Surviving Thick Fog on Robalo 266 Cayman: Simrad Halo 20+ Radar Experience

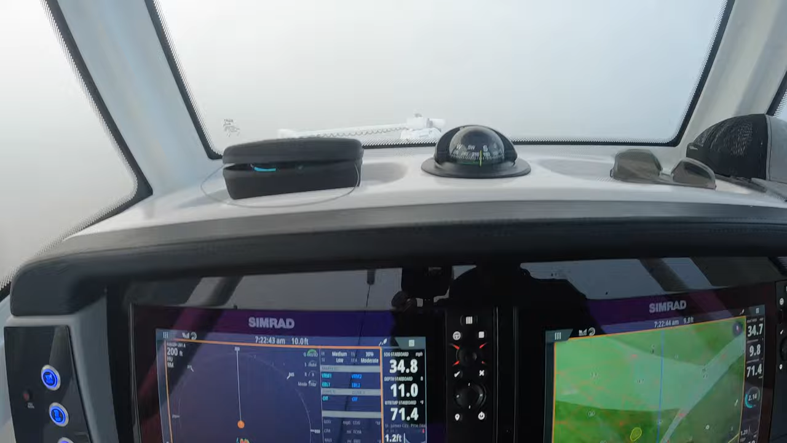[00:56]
This is pretty cool I had to put this on film.
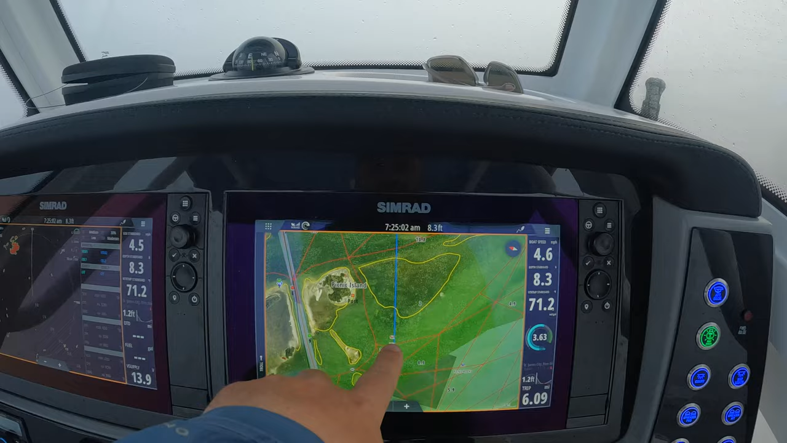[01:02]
There's my my bait pot is right there I dropped the number on it and you can see it here on the radar.
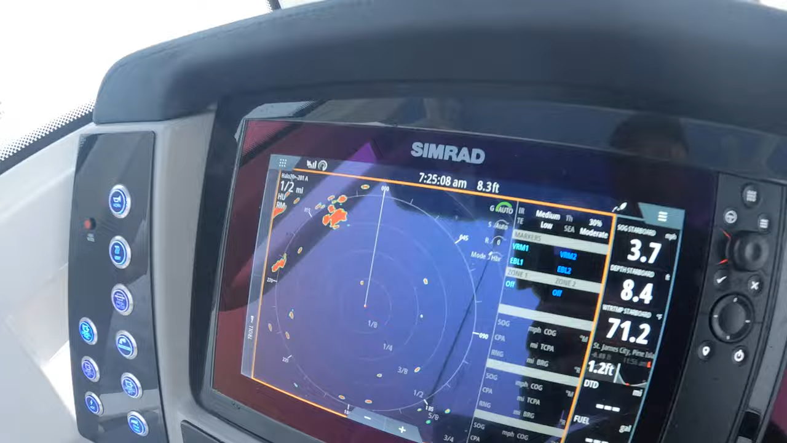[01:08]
That's pretty cool I mean it's so flat out here I could see my weight coming through on the radar as well but that's my that's my buoy in the water.
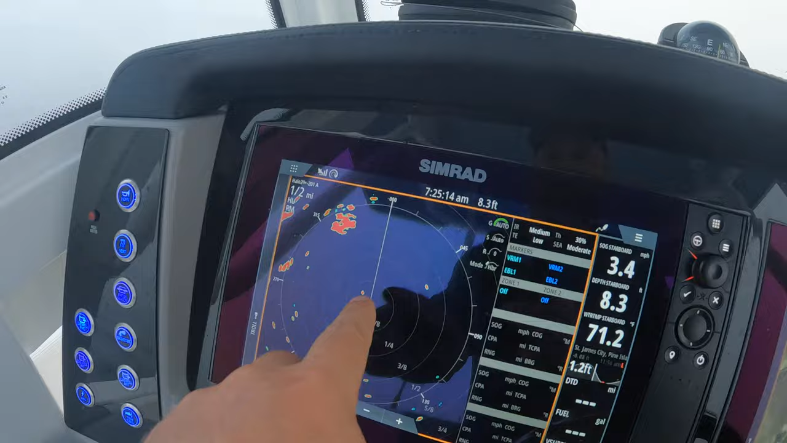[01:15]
Here they are. Here they are.
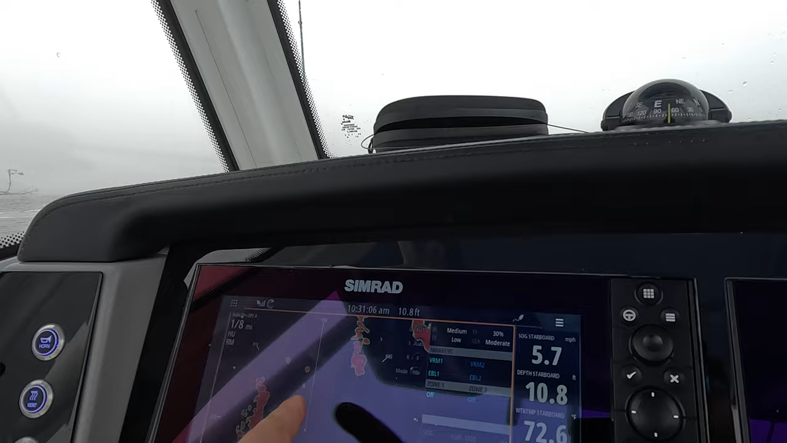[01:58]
one two three look at that pretty cool I saw all those guys coming I was able to know if I have enough room and kind
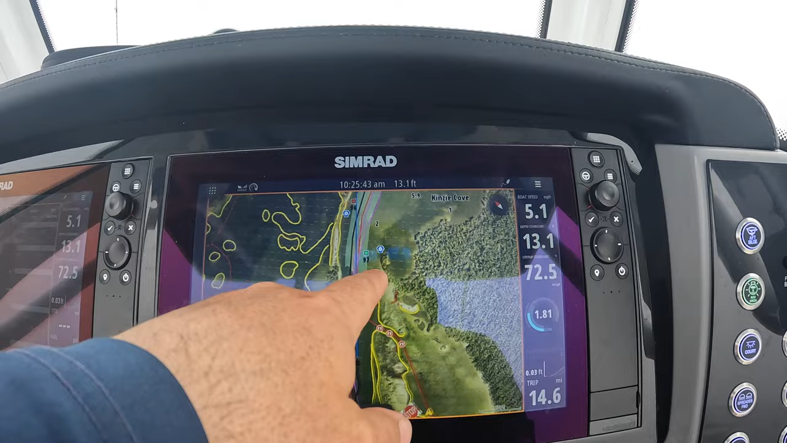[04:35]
it I just want to stay to the left of that green buoy down under normal conditions I'd see that buoy but I can't now and so obviously you can see the island I know where I'm here a lot here comes a couple boats in the fog they're going to
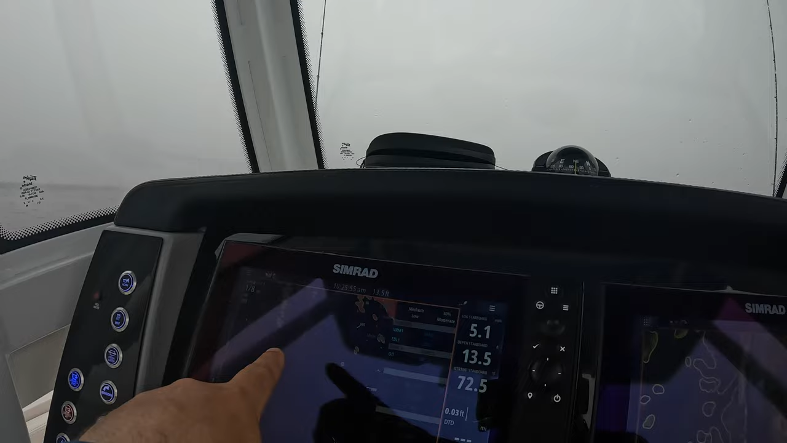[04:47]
start showing up right here so that's pretty cool here there they are so they're an eighth of a mile away that's my eighth of a mile ring
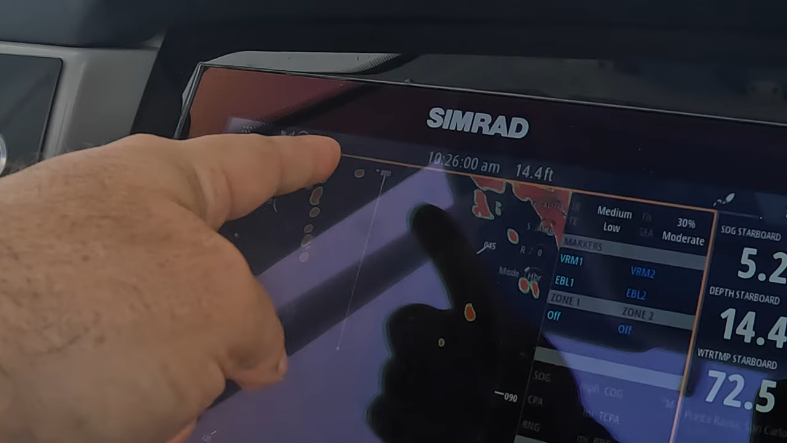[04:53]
and there that's what they look like here comes another one there's a few boats there
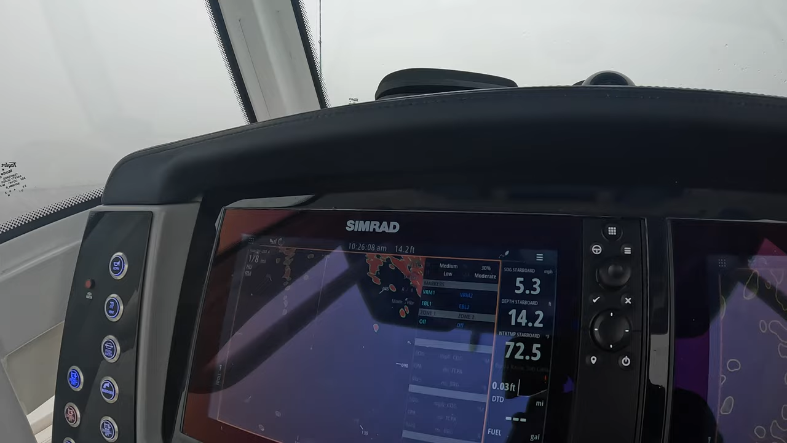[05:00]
pretty cool but you don't want to over correct I know
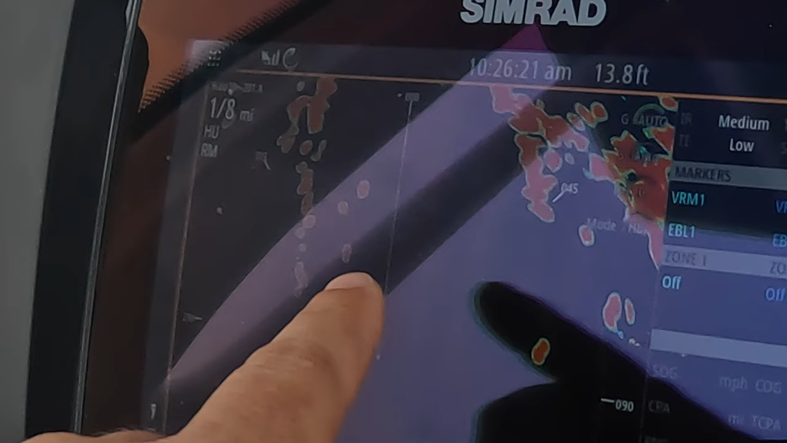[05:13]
stay there's three boats there because I couldn't see the third but my radar didn't pick it up putting in time like this and really being thoughtful about what I'm looking
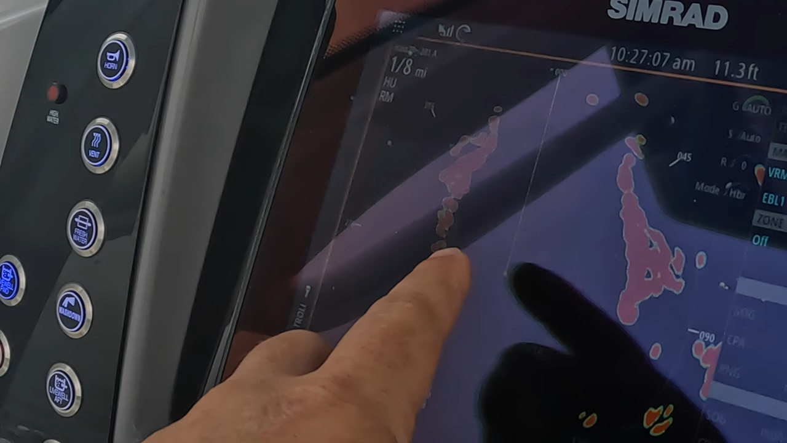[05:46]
you can't quite see the whole thing so I want to know in my head I want to